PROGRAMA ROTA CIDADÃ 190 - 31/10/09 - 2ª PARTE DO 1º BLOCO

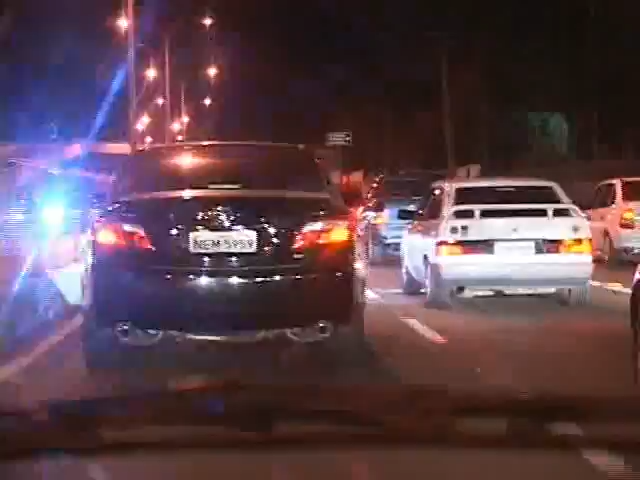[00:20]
Segundo a informação que nos foi passada, dois deles seriam faragidos e o terceiro, o homicida. E que a polícia ainda continua na caça de um quarto elemento, que falha a parte do bando.
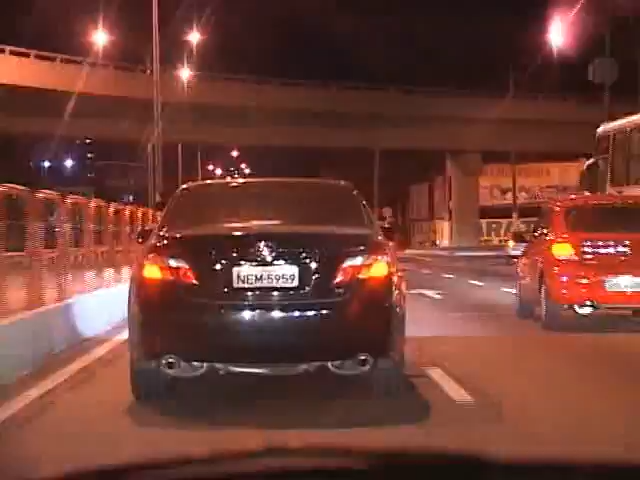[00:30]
Vamos acompanhar aqui, vamos chegar até a área do Guamá, onde o fato está acontecendo.